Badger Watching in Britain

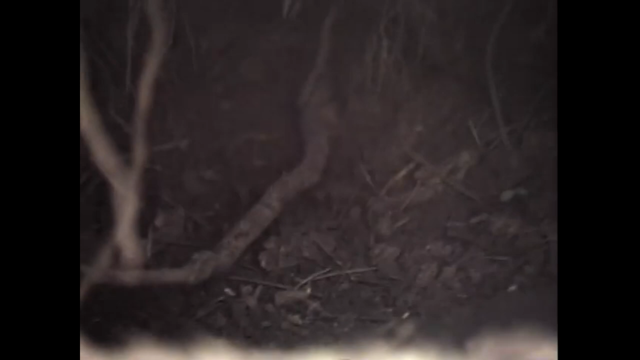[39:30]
Having got this far, we can be pretty sure that we're looking at a badger set, and our next job is to find out if it's still in use or if the inhabitants have moved on.